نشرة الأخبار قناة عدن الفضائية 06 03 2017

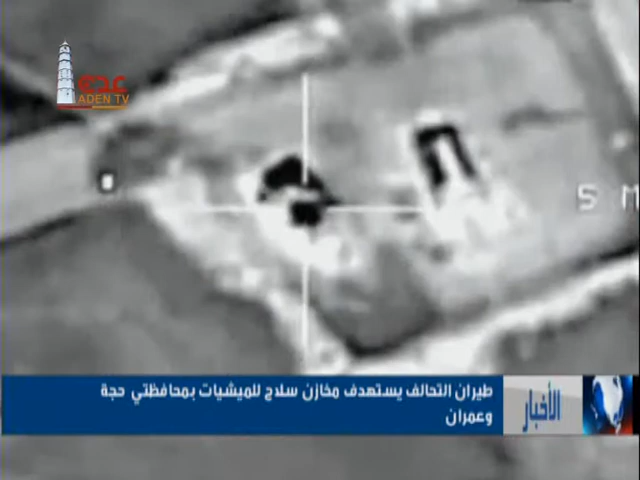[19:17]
بيان أصدرته للمنطقة العسكرية الخامسة إن طيران التحالف
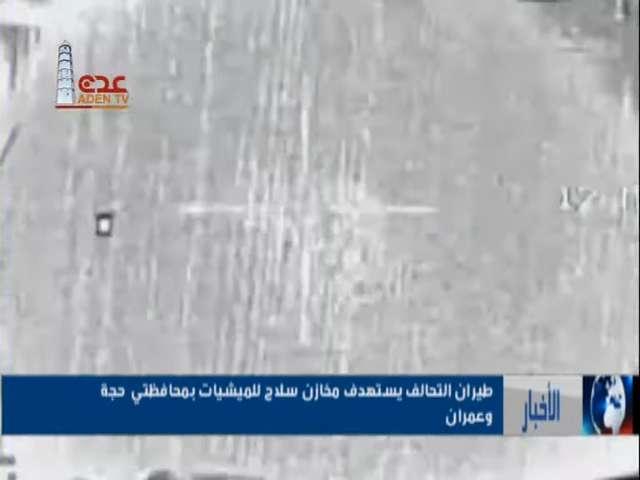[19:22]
العربي استادف بعدة غارات جوية مواقع لميليشيات الانقلاب في مدينتي
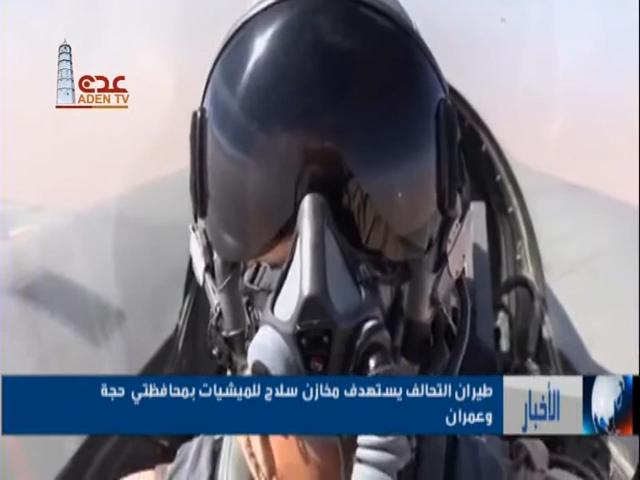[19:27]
حرض وميدي ما أدى إلى تدمير مخازن أسلحة للميليشيات كما
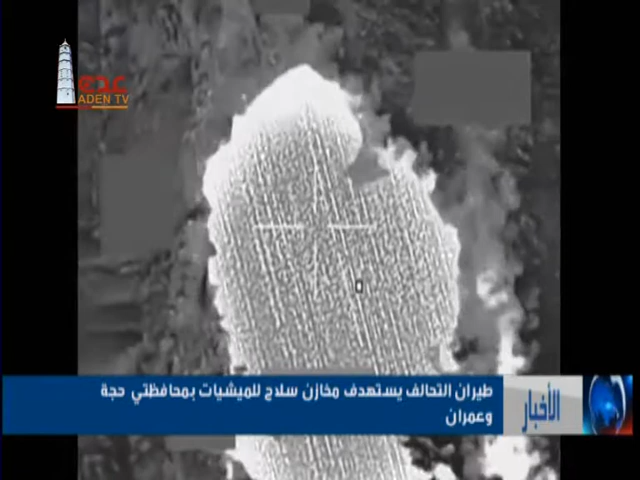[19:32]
شنت مقاتلات التحالف العربي غارات عنيفة على مواقع الميليشيات الانقلابية في محافظة عمران وقالت مصادر محلية إن الغارات استهدفت مواقع
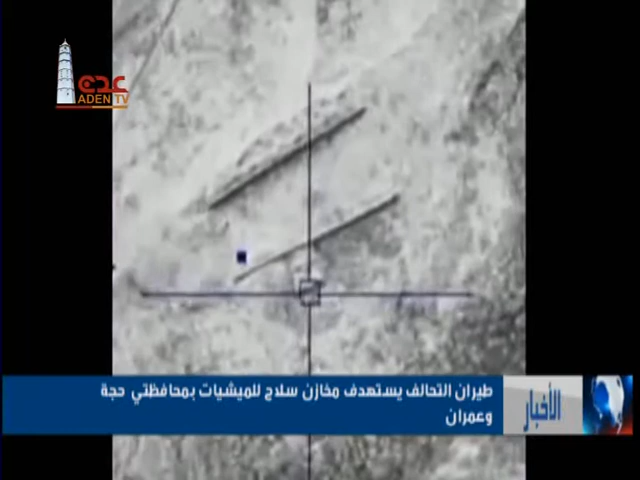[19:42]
عسكرية للانقلابيين في جبل المرحى غرب المدينة عثرت قوات النخبة والأجهزة الأمنية على مخزن كبير للأسلحة